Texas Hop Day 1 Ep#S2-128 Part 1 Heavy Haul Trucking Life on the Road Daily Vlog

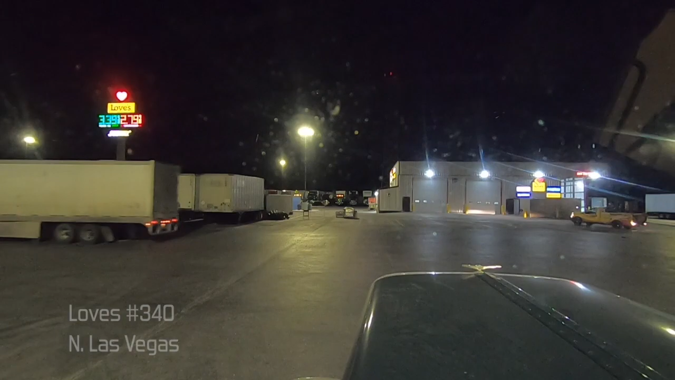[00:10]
2:15 in the morning. We are ready to roll. Oh, lordy, lordy, lord.
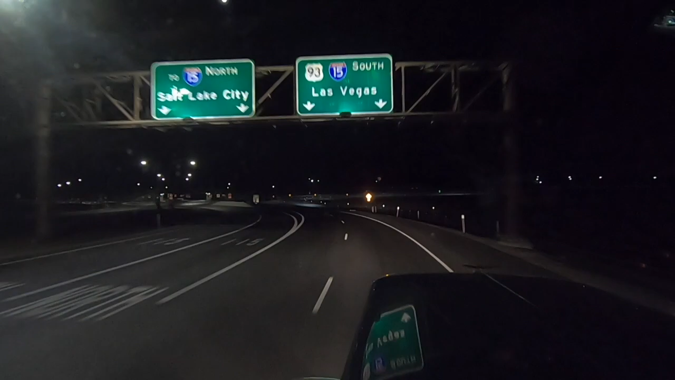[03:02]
All the way south, back down to Kingman. Second right onto I-15 south toward us 93.